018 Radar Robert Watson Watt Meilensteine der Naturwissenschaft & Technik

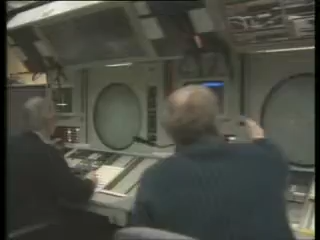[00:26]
Nur mit Hilfe der Radartechnik kann ein gigantisches Chaos am Himmel verhindert und ein ordnungsgemäßer Flugbetrieb gewährleistet werden.
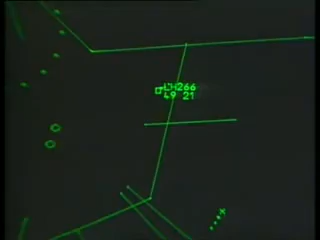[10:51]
Je nach Bedarf kann der Fluglotse die Situation über dem Flughafen sogar aus der Sicht der jeweiligen Piloten beurteilen.
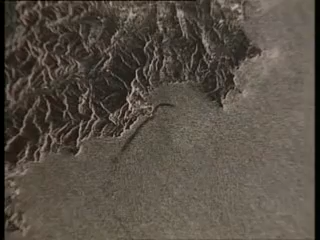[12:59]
Mit jedem Impuls bildet er eine Fläche von 10.000 Quadratkilometern ab.